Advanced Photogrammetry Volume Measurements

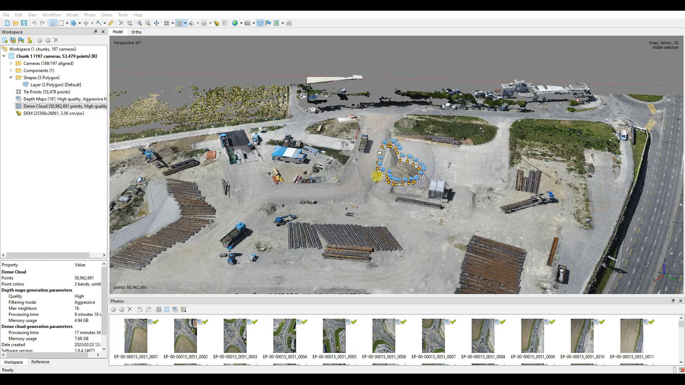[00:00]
Previously we took a look at how to calculate volumes in Agisoft Metashape and really those principles can be applied to any photochrometric package.
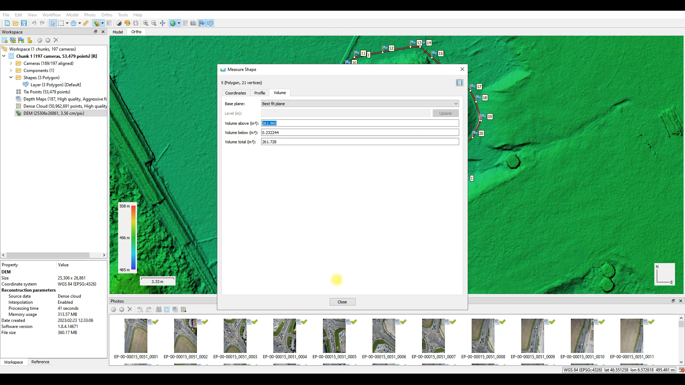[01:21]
And as we take a look here now we measure the two parts separately what we find is quite a substantial difference from one to the other. So in the first instance 275 meters cubed and if we sum the two volumes now we end up with about 293 294 meters cubed so that's quite a significant difference between the two and that's all to do with the embankments on which the volume is placed and the calculation method that Metashape is applying. And again the same can be said if you're using Pix4D, DroneDeploy and many other packages.
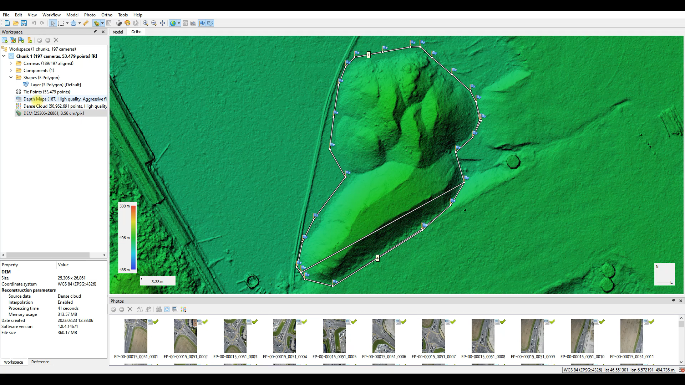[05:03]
And I'm going to, for the sake of comparison, compute the volume also in TerraScan using TerraModeler but I'm also going to have a look at that same volume inside of GlobalMapper as well.
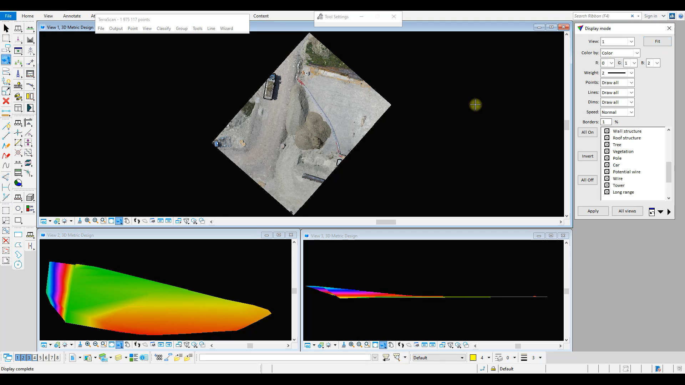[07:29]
So what I've done in TerraScan is I have imported the point cloud which is exported directly from Metashape and we are therefore going to be comparing like to like. There's no difference in data here. This is just the data exported from Metashape into TerraScan. TerraScan is very nice of course because we have the option of displaying the points in various manners and forms.
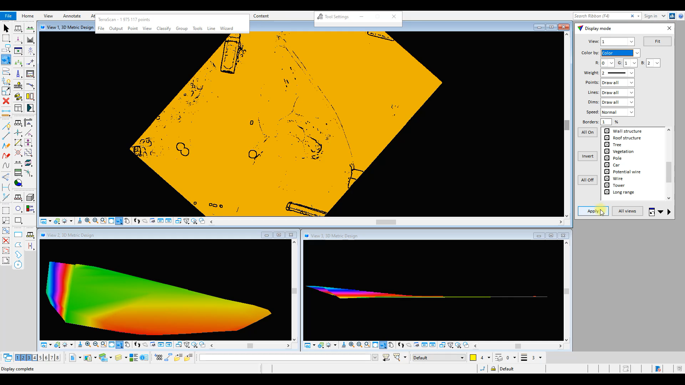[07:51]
It is designed for point cloud viewing and manipulation of course which makes it ideal for this purpose.
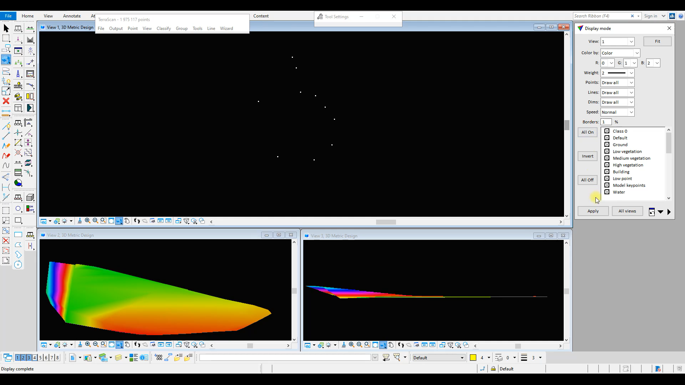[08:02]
So we want to have all of our points on and what we need to do in TerraScan is we need to have a base and an upper surface so it won't
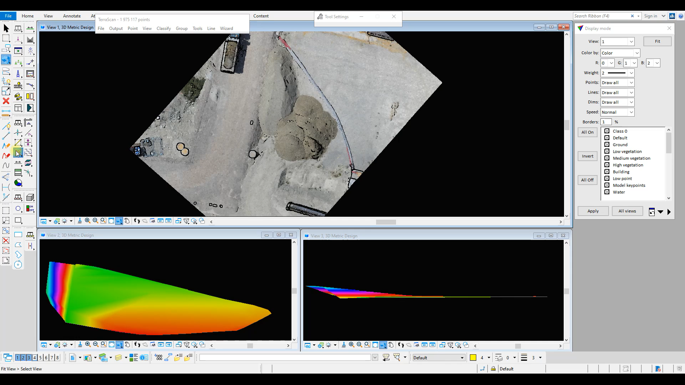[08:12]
interpolate the base like we see in Metashape.
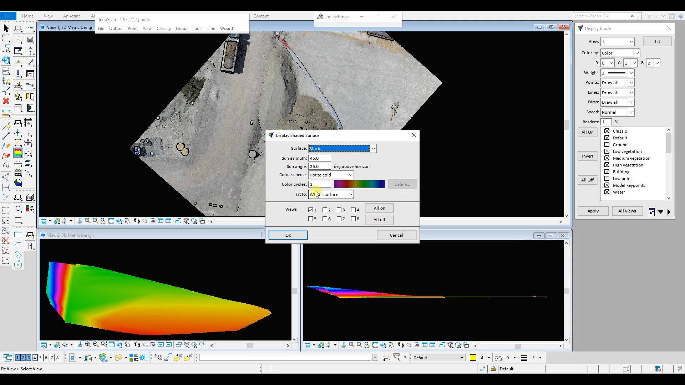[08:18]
So we do need to have those two surfaces. So I've applied a grid and now what we have is the DTM of the stockpile and we have a DTM of the base file. Again keep in mind this base file apart from those points at the bottom of that slope that slope that I've added. The base file is also directly imported from Metashape. So there's no difference in the data that we are analyzing.
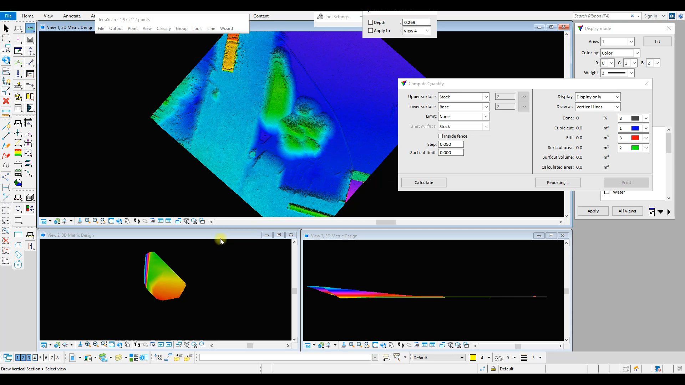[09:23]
grid size and you'll see I will run a few different options just showing you the result that we achieve. Another good point about TerraScan TerraModeler is that we're able to draw cross sections through our stockpiles and we can look at the area which is being filled during the space calculation.
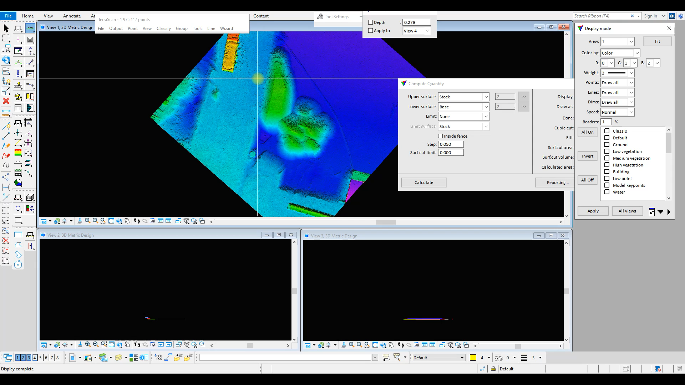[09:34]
So you'll see now I'm turning it on for my lower views and we can actually see very nicely how that point cloud sits above that base file that I have created and this allows us to understand where exactly this volume is, how it is being computed as well when we run this volume calculation. Keep in mind as we do this volume now in Metashape we
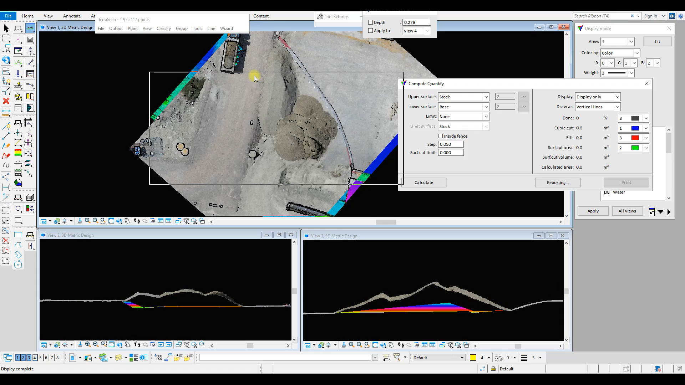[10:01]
achieved a volume of about 294 cubic meters. So that's the value we are going to be seeing or looking for. How close to that 294 meters can we get using this method? And there we have it, 301 cubic meters. The blue lines at the bottom two windows now show us the area that is being filled. 301 versus 293, 294, that's less than a two percent difference from one software package to the other.
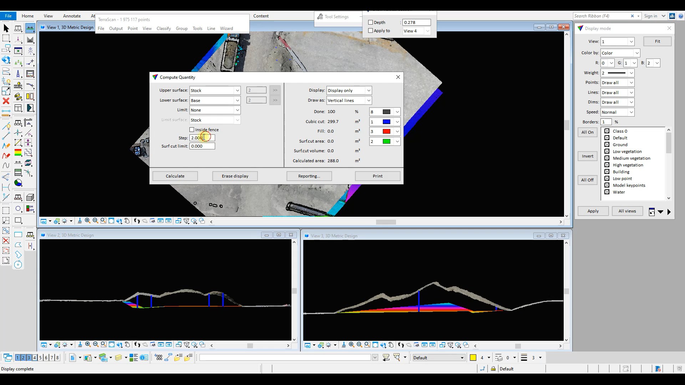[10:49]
If I go for a very large step of two meters, the volume is barely below 300 cubic meters. And this just reaffirms that calculation that we have made that a volume of about 300 cubic meters is in fact correct for this particular stockpile. And we know now because we have taken into careful consideration that sloping embankment that the volume is correct. For the sake of comparison, I want to run a volume check with that slope where we haven't incorporated the embankment.
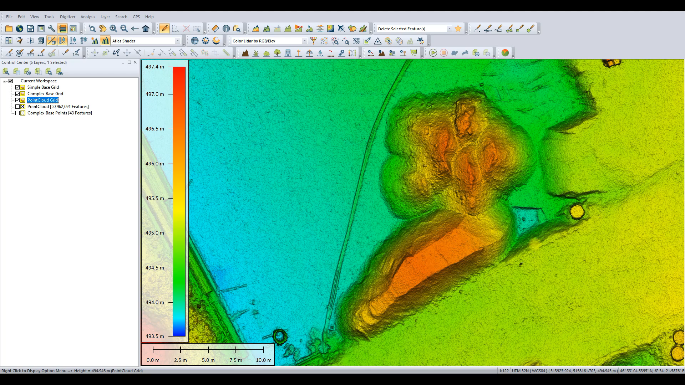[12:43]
I've imported my adjusted base file where we include the embankment. And I've also included the non-adjusted base file, which is just the perimeter data or the mean surface. And here we want to compute the volume in GlobalMapper and compare it to the result we got from Agisoft Metashape and the result we got from TerraScan and TerraModeler. So in the first instance, we calculate the volume and there we see it looking at this fill value, 300.8 as close as makes no difference to 301 cubic meters,